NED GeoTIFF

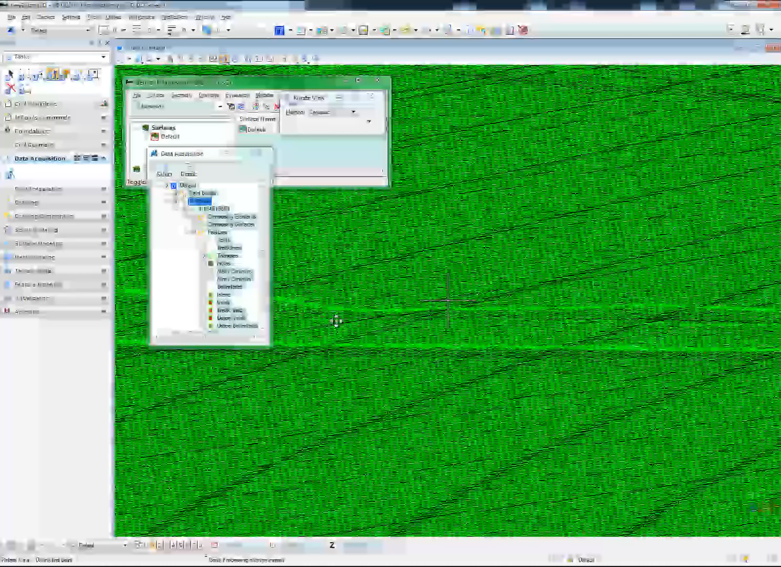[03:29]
I can see some elevation relief in there. And I're going to see some elevation relief in here. Examples of the